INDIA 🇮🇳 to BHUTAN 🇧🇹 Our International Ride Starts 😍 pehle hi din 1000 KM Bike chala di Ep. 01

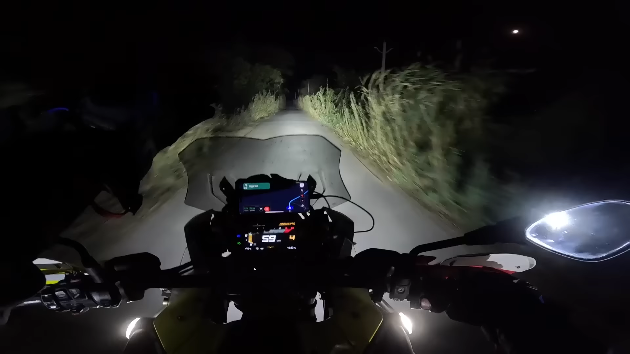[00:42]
रात के 11 बजे ऐसे जंगल में से निकल रहे हैं।
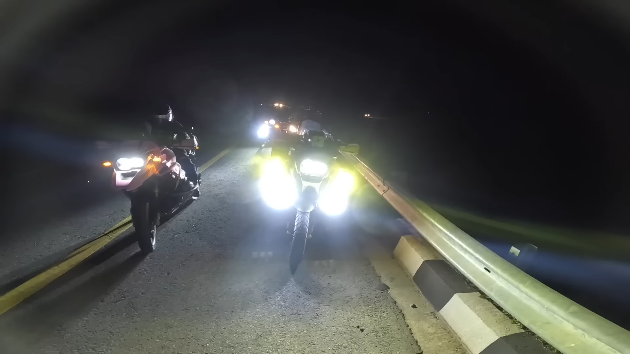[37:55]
और मेरे पास ना फ्लैशर भी है, ये जो येलो लाइट है ना, अगर मैं हाई बीम वाली लाइट को 3 बार ही क्लिक करता हूँ,
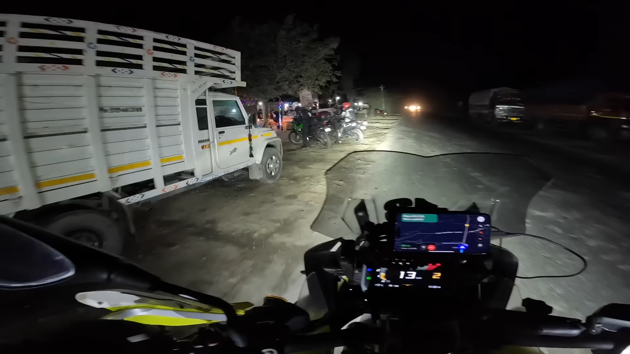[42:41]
अपने को दिख गया एक ढाबा, कुछ ना कुछ तो मिल जाएगा यहाँ खाने के लिए, और बिहार हम लोग एंटर हो चुके हैं।